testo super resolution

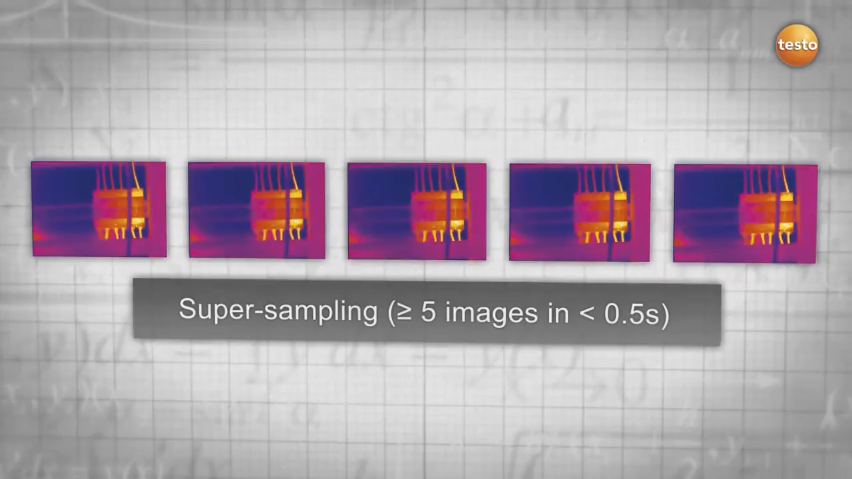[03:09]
images in less than 0.5 seconds they are combined in one high-resolution image uniting the technologies of super sampling and deconvolution this process is
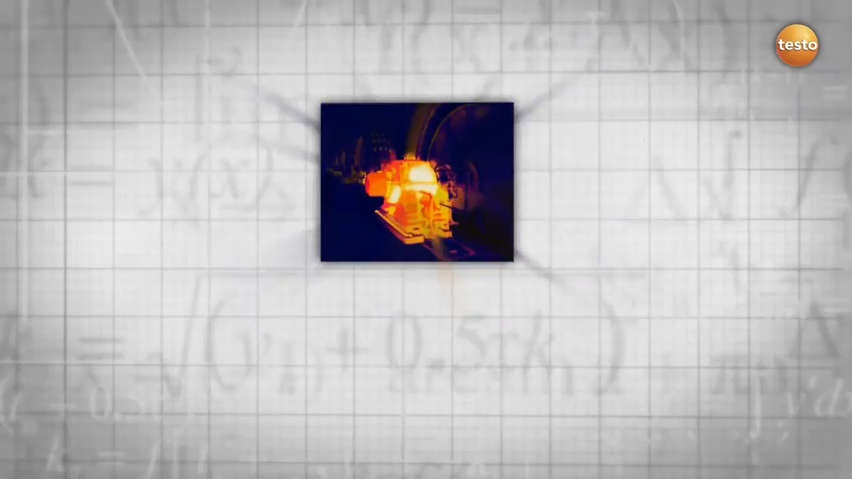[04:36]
thermal images but that's not all as your smallest measurable object
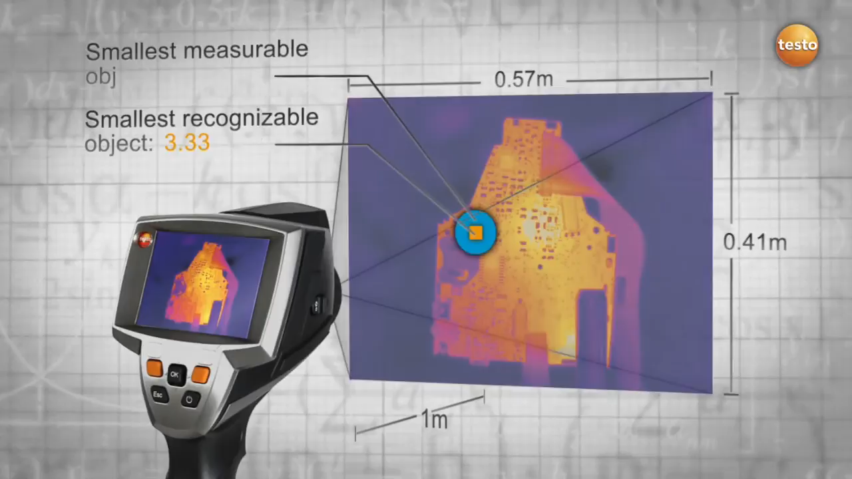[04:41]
decreases in size you are still able to detect more details while maintaining the same distance to your measured object the conclusion with the aid of the natural
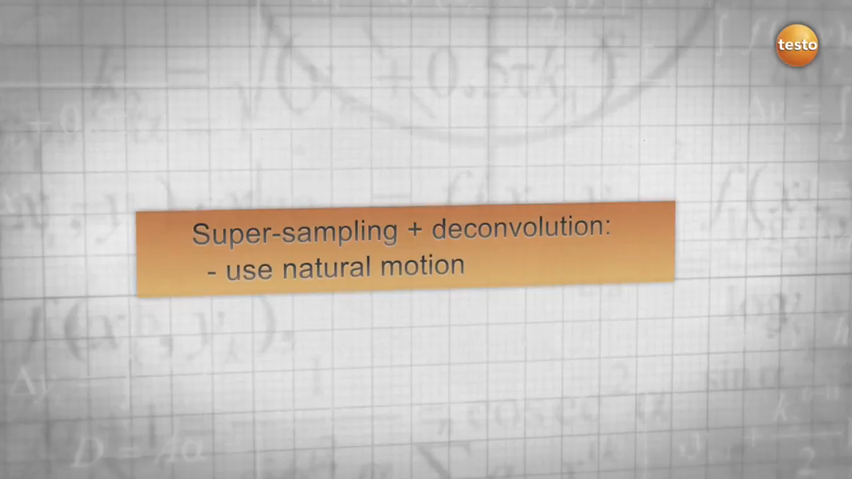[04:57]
movement of the hand super resolution combines all advantages of super sampling
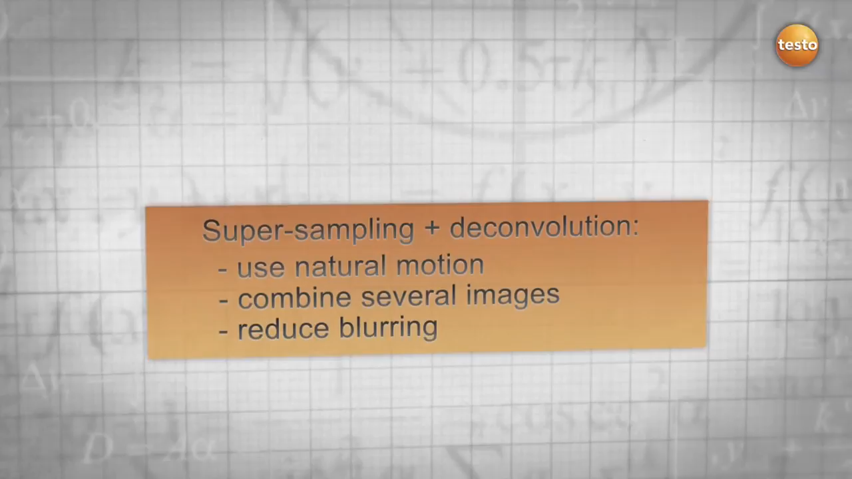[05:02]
and deconvolution into a new and revolutionary technology as a result
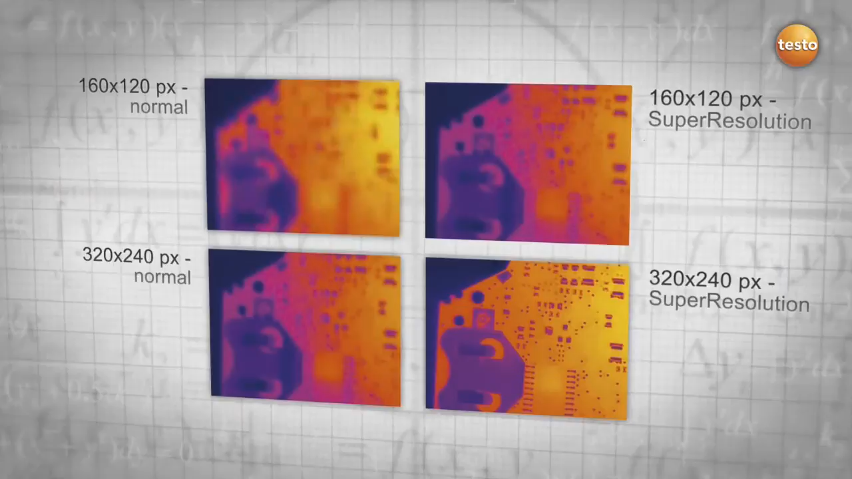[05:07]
super resolution improves your resolution and allows you to thermograph even smaller objects and see more details